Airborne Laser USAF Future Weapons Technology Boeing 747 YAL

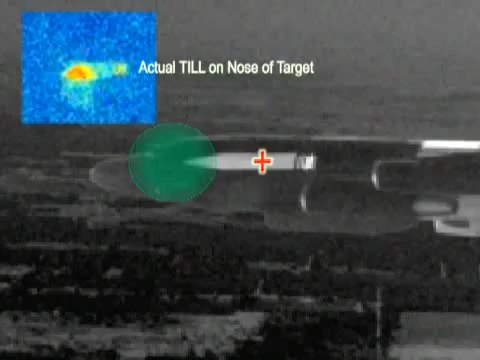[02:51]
Once precision track of the target is established, the beacon illuminator laser, or BIL,